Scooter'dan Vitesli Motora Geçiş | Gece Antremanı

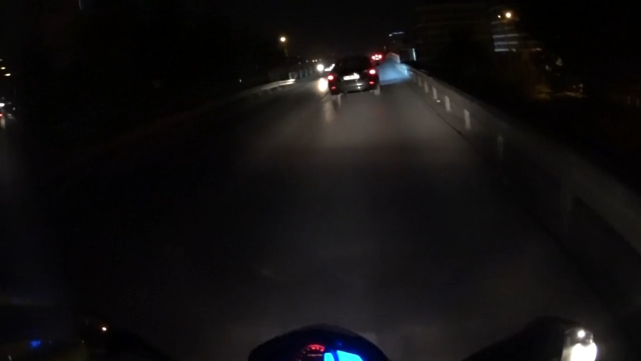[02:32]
Yavaş yavaş çözeceğiz aleti.
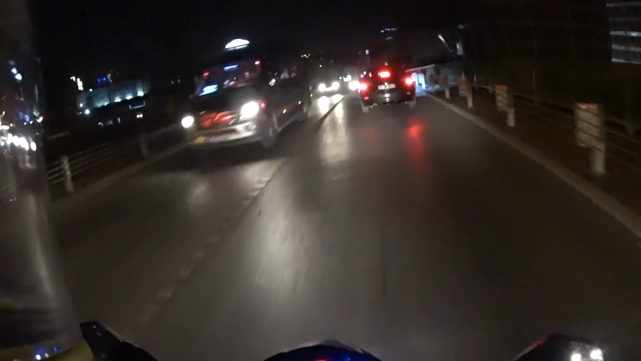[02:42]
Sinyalimizi verelim. Yavaş yavaş şu dayı dönsün. İkiye atalım. Devam.
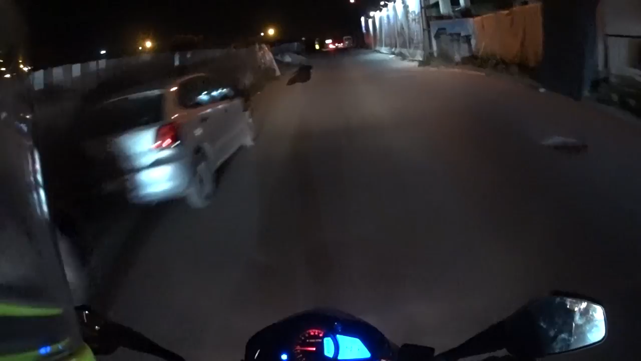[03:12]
Yedi bini geçme dedi arkadaşlar derviste. Ben de 7000'i geçmiyorum. Gerçi oraya da hiç bakmıyorum ama. Yani 7000'i de geçmiyorum. Zaten motorun sesinden anlaşılıyor.